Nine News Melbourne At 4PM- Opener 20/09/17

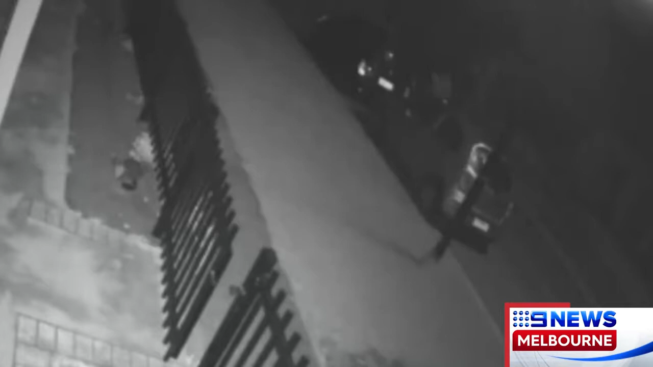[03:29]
And as he walked from his car to his family home in Coronet Avenue, two armed men confronted him and started chasing him. Cameras on a nearby house captured those terrifying moments. He flees around a corner and the pair isn't far behind. At one point, the victim pulls down rubbish bins, desperately trying to create some distance between him and his attackers.
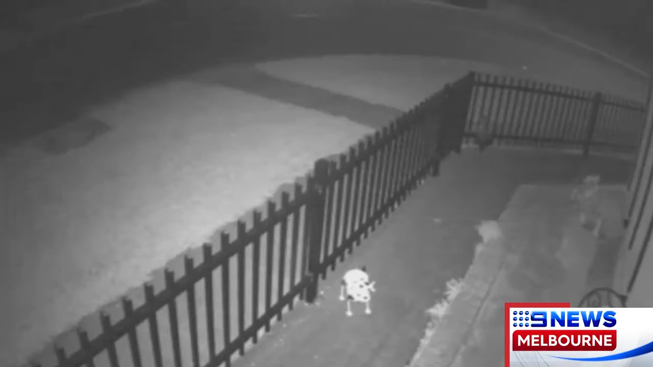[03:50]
They appear to be brandishing knives in the footage and tragically, Teriyaki's attempt to escape failed. Within about a minute, the assailants shot the young man dead in a nearby street.
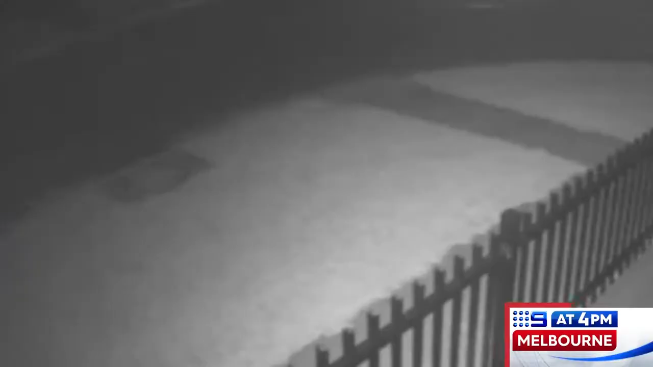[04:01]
The Homicide Squad today released footage in the hope that someone knows who these men are. Police say the victim is from a good family who's been left devastated by their loss.
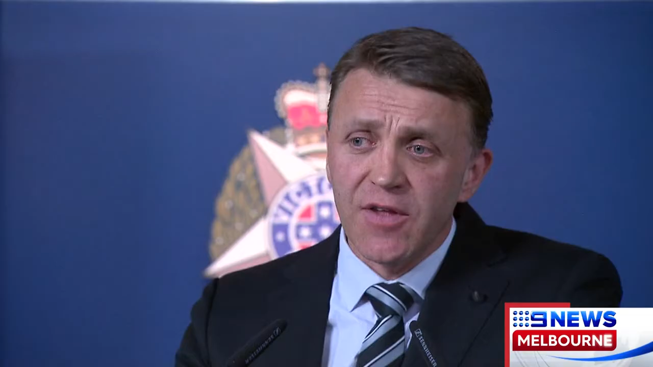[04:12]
They're grieving. They're devastated by the loss of their son and their brother. They have no knowledge as to anyone that would want to harm Anwar. Now, those cameras also captured a silver sedan that was following both the attackers and the victim during the foot chase.
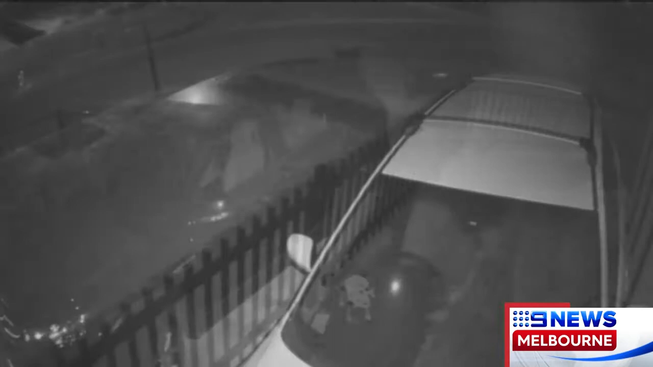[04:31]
Today, police revealed that that sedan was found later burnt out. It was reported to be on fire only one hour after the killing in Reservoir. Now, police have told us that inside that partially burnt out car,
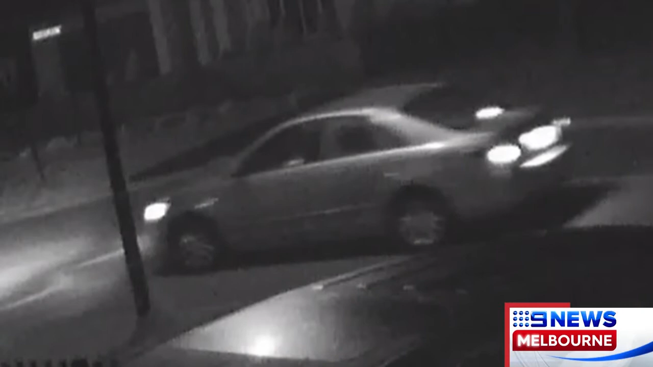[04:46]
they found several items of interest and they believe that the killers are indeed linked to that silver sedan.